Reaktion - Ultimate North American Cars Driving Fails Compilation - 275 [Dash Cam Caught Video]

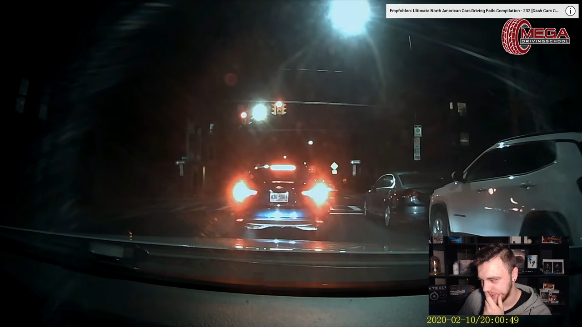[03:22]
Was macht denn der jetzt? Ah, ah, ah.
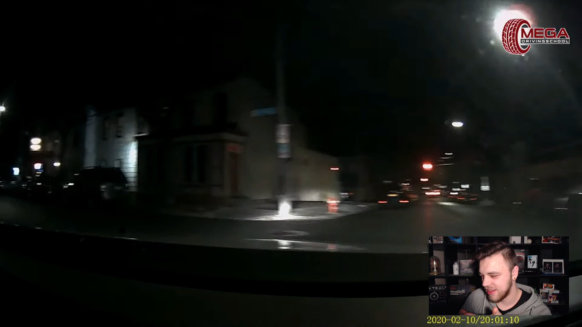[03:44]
Hä? Ich hab die... Ah, ah, okay.
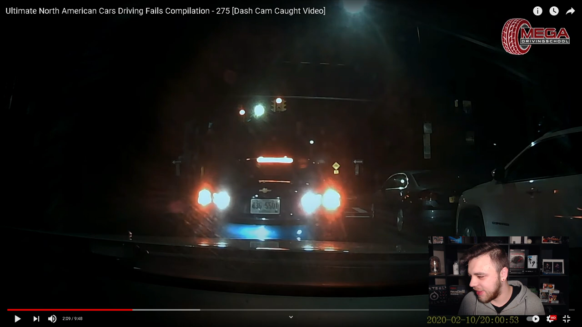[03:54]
Er wird ihn... Ah, okay, ich verstehe. Er hat ihn hier an der Ampel gerammt. Und fährt jetzt zurück, weil ich hab zuerst gedacht, dass er nach hinten rollt, dass er einen Rückwärtsgang irgendwie aus der Sinn drin hat. Ähm... Aber nee, okay, der hat also... Der hat den vorne, ist der den aufgefahren und fährt jetzt zurück. Will halt abhauen.
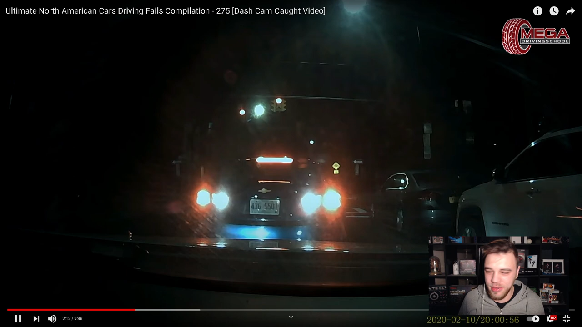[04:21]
So, und jetzt haut er ab. Aha! Ah! Alter, fuck ey! Mann, Mann, Mann! Ey, wenn ihr den jetzt noch bekommt... Ah, der scheint sich ja auszukennen, oder? Mal gucken.
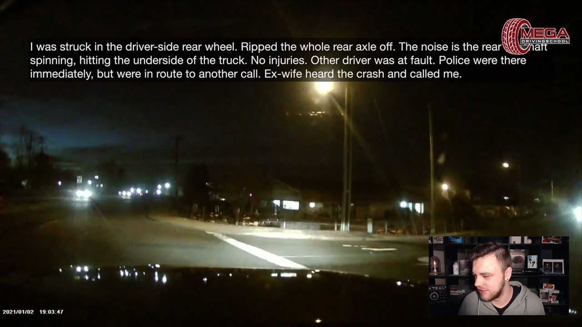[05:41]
Äh... Okay. Ja, das ist natürlich beim Abbiegen, äh, ein bisschen doof.
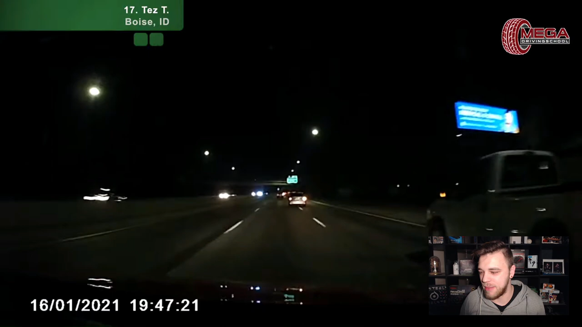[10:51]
Guck mal, er blinkt aber immerhin. Oh,
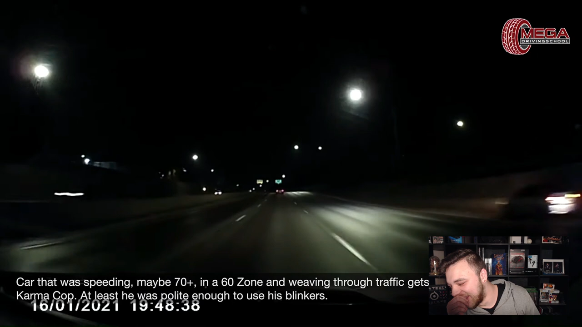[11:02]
ja, das ist natürlich dann doof.
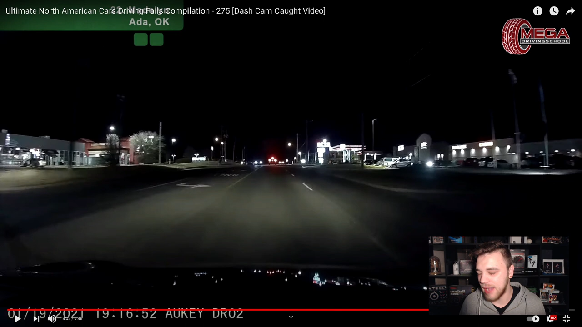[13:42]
Ähm, klingt zwar absolut asozial, aber... Muss man halt draufhalten in dem Moment, ne. Und... Wenn man Glück hat... Klar, ist ein Schaden am Auto, aber, ähm... Lieber so, als wenn irgendwie... Man sieht's vielleicht in dem Moment nicht. Da kommt ein Bus... An der, sag ich mal, Kurve. Ihr seht das nicht. Ihr seht vor euch jetzt das Wild. Äh, ihr geht in den Gegenverkehr und rammt noch den Bus. Und, ähm... Ja. Da habt ihr nicht nur einen Schock, sondern, ähm... Ich denke mal, seid ein bisschen mehr verletzt.
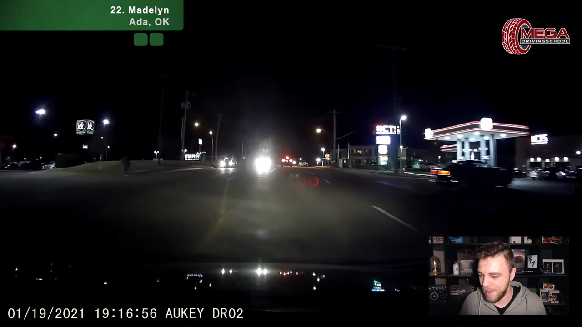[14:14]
Oh, lol. Auf der falschen Spur.